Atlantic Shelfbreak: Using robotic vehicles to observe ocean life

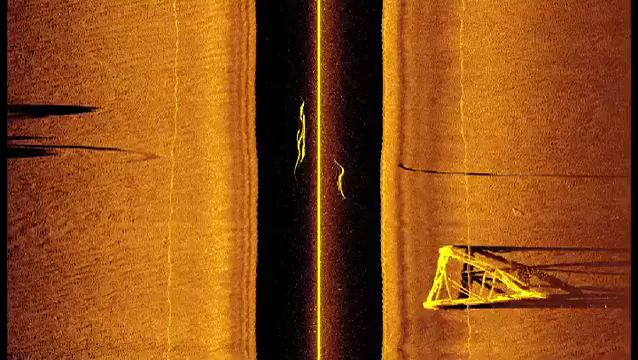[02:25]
sonar return to the type of fish it is.
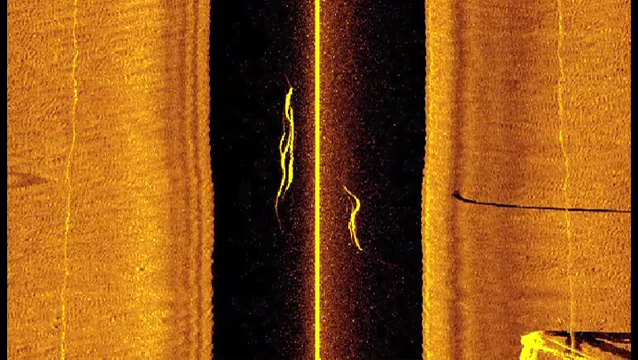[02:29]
Because their different structure can reflect the sound waves differently.